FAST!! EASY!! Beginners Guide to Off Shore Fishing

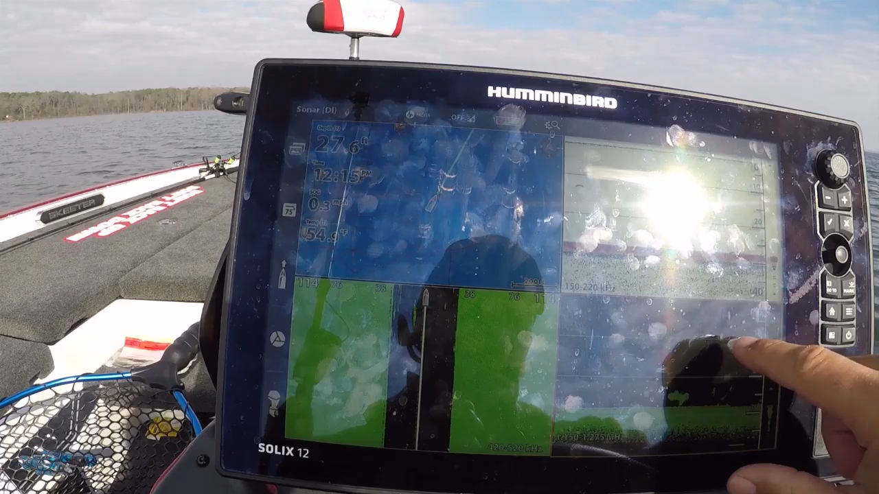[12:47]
I actually want to take a picture of this transition right there as well.
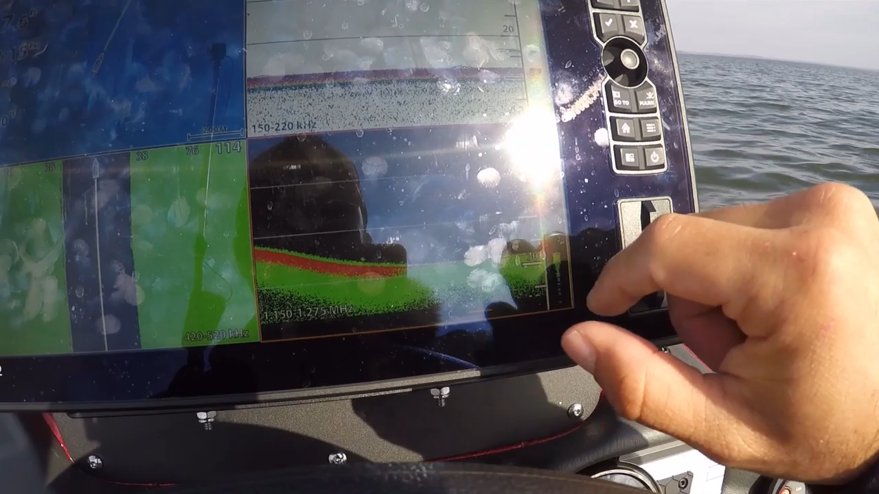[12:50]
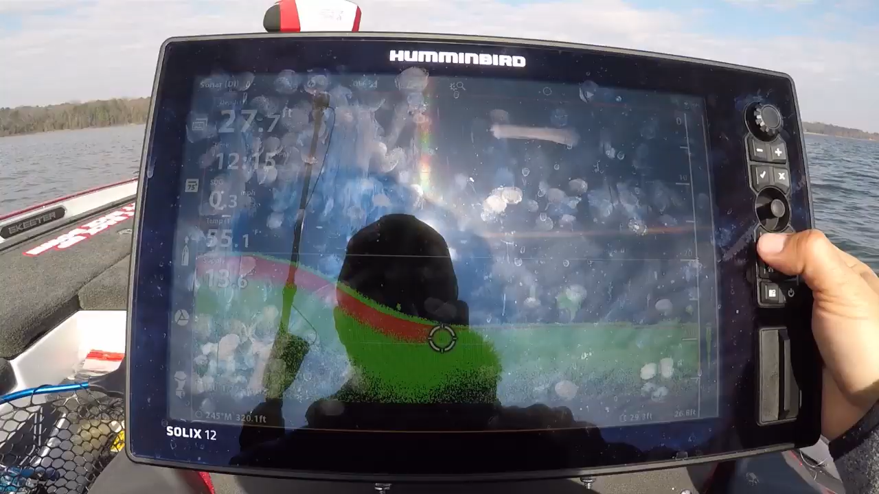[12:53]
That way, if the sun's messing with this, I can
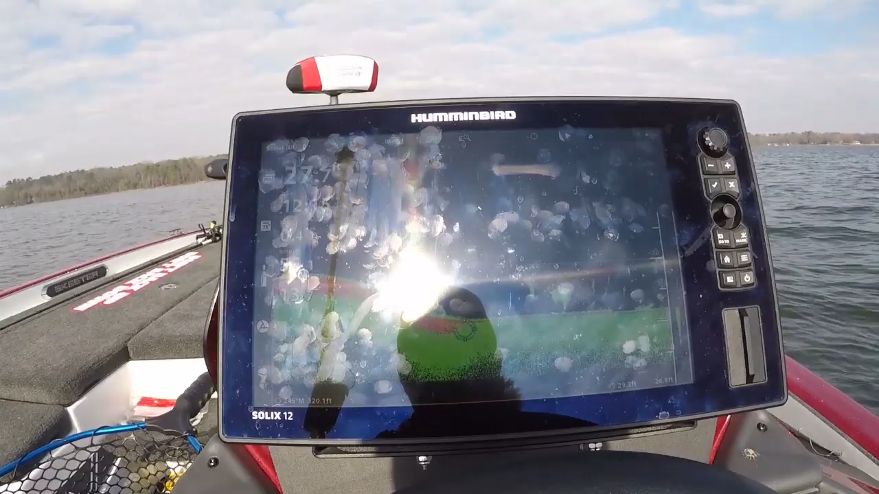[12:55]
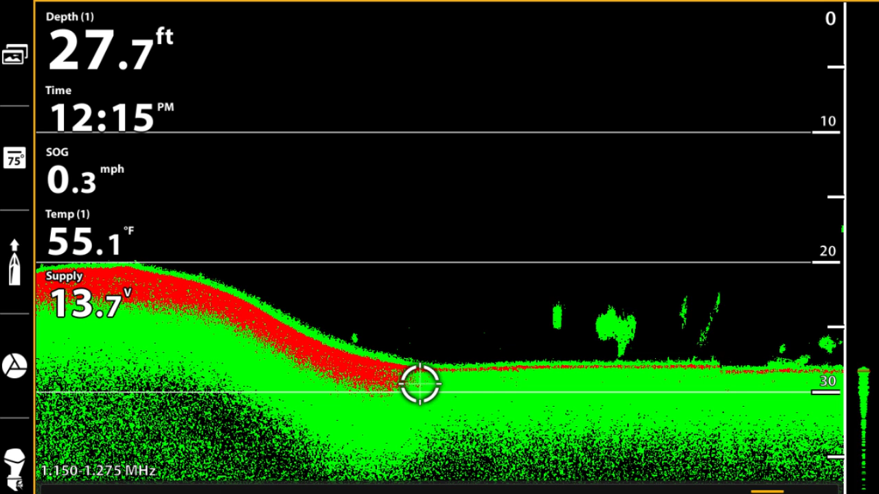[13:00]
On screen: depth 27.7 ft, water 55.1°F, speed 0.3 mph
put that in a screenshot for you there. And you see the bait and everything, they're not reflecting red. They're not reflecting as a hard surface during any of this.
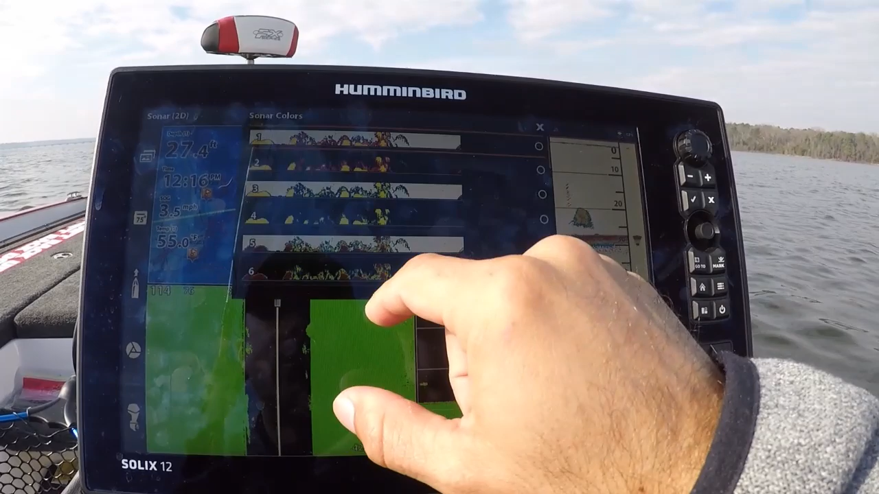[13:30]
Again, I'm brand new at HumminBird, so I'm trying to figure these things out too. I like this one, this kind of yellow green,
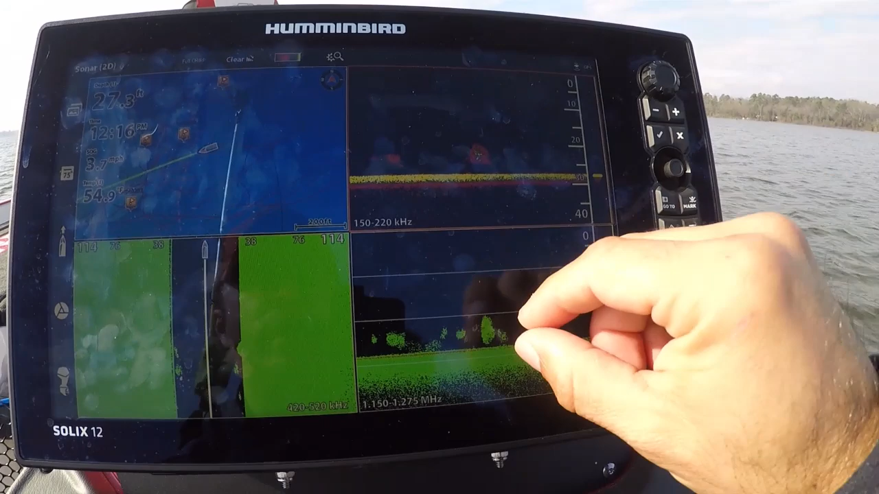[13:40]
and you'll see more of a return over here in the 2D when that hits as well. But you can see we're still in muck bottom, kind of sandy mud,
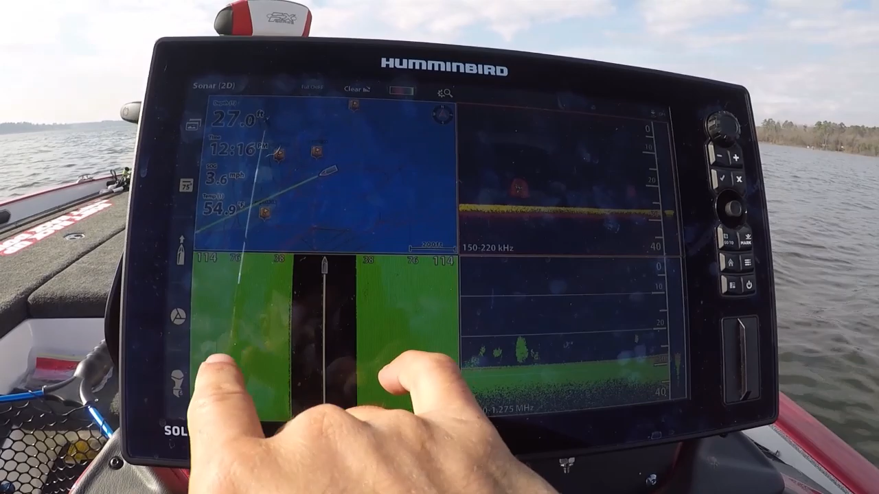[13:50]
but we're starting to get traces of some red there.
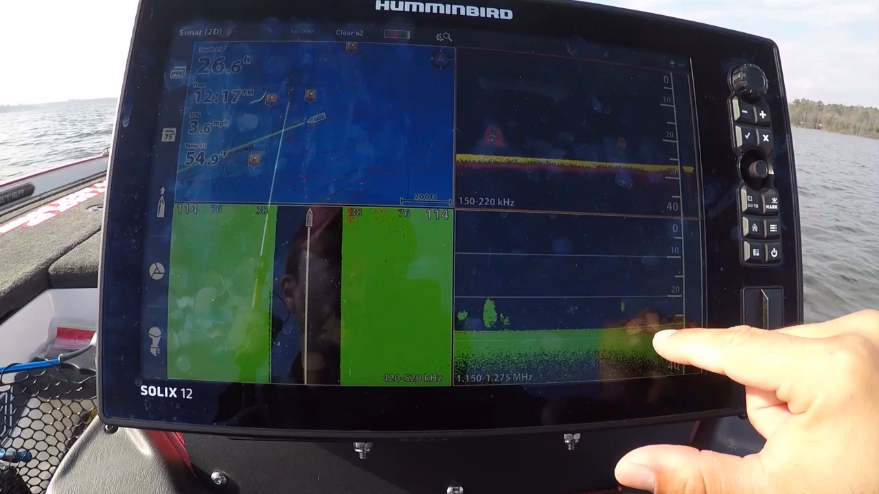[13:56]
And you can see over here as well that we're starting to get some traces of red there as well, as long,
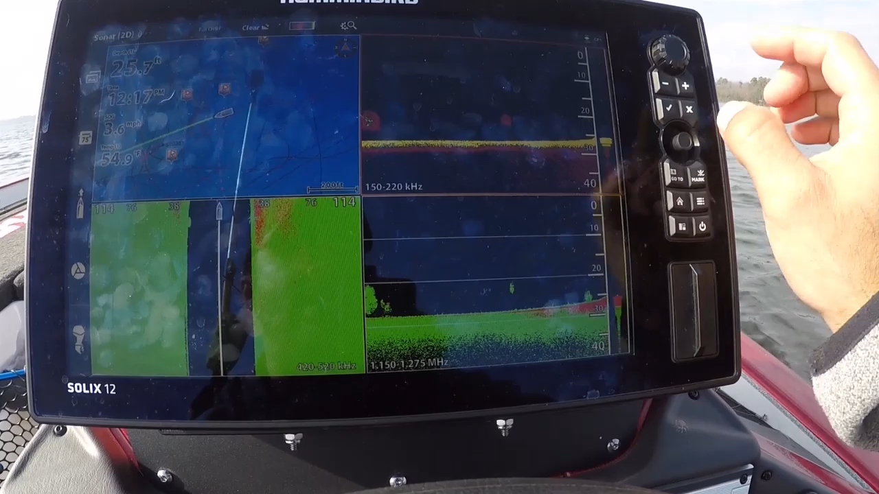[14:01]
in addition to a harder double return in your 2D.
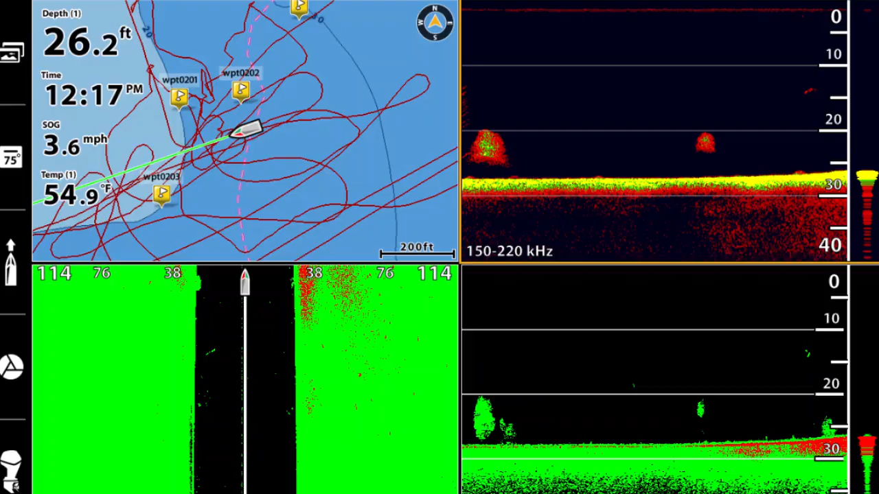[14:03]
On screen: depth 26.2 ft, water 54.9°F
You can almost tell your harder parts of this as we come on.
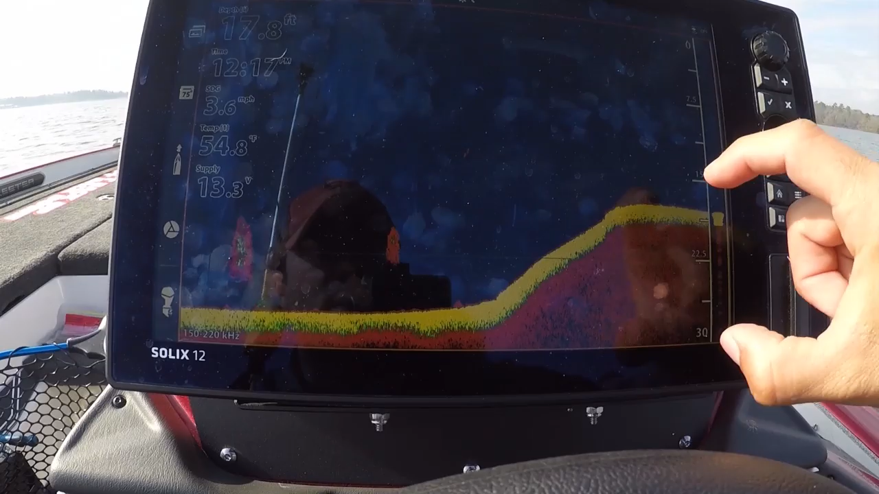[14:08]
On screen: depth 17.8 ft, water 54.8°F, speed 3.6 mph
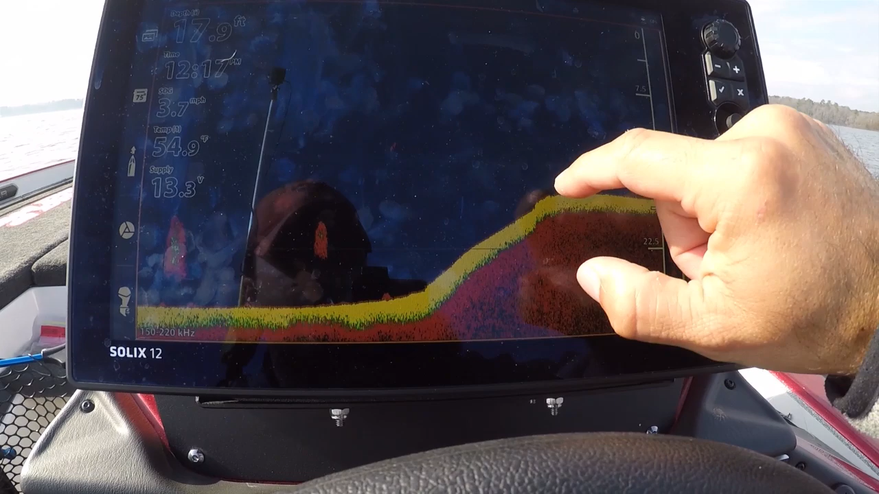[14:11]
On screen: depth 17.9 ft, speed 3.7 mph
Like, look at this, how thick this portion is. So you've got a lot more double echo in this area right now as well.
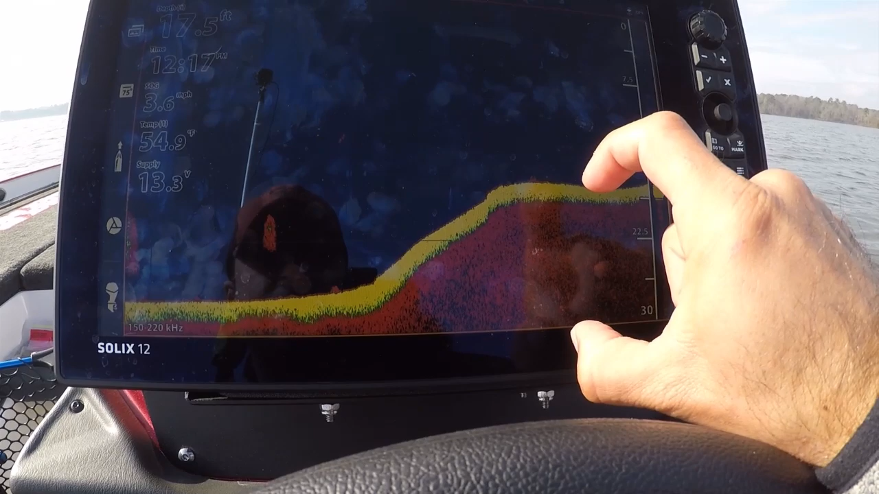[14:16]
On screen: depth 17.5 ft, water 54.9°F, speed 3.6 mph
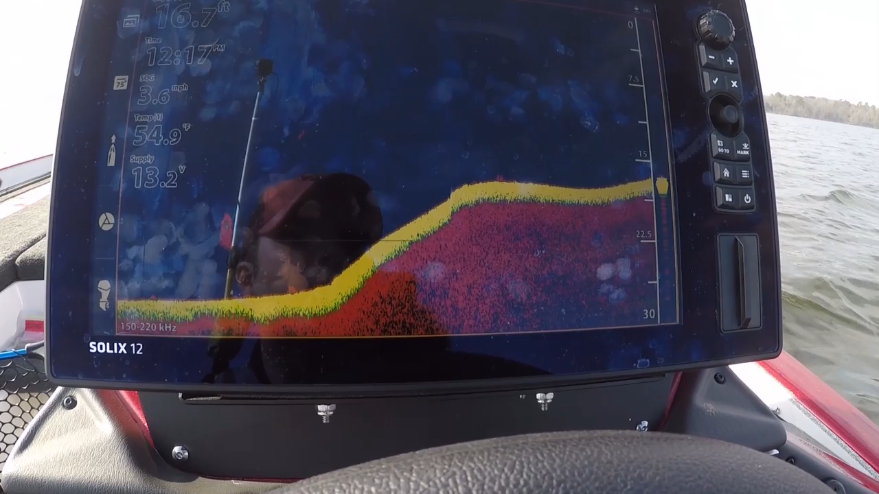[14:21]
On screen: depth 16.7 ft, water 54.9°F, speed 3.6 mph
And that to me tells me that this area is harder. Now, I also know that this area is hard because one, I've caught fish here.
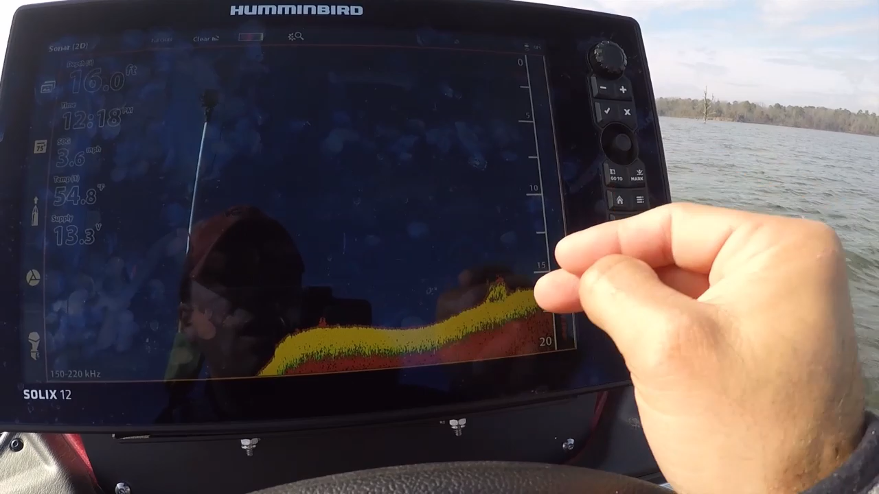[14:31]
On screen: depth 16.0 ft, speed 3.6 mph
We just caught another fish on this same stuff, and you can tell, and plus I've drug that Carolina rig down there, so I know.
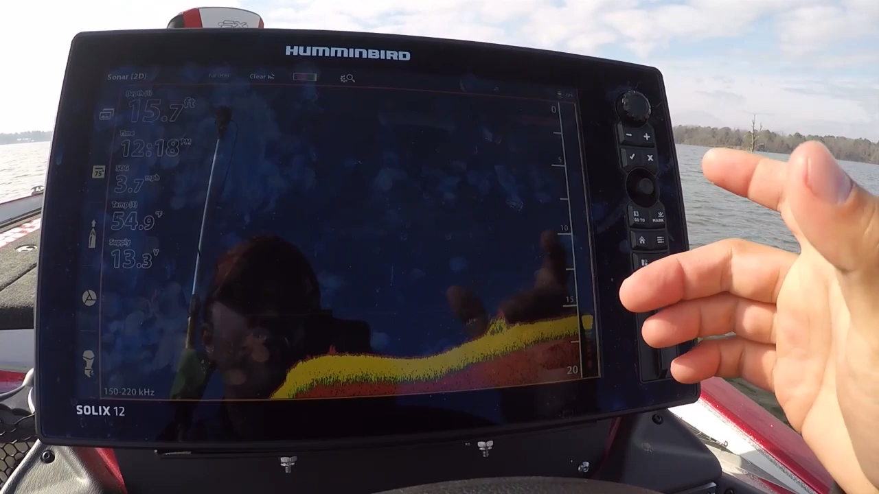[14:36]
On screen: depth 15.7 ft, water 54.9°F, speed 3.7 mph
So I've used both a high tech and a low tech way of determining my bottom composition there.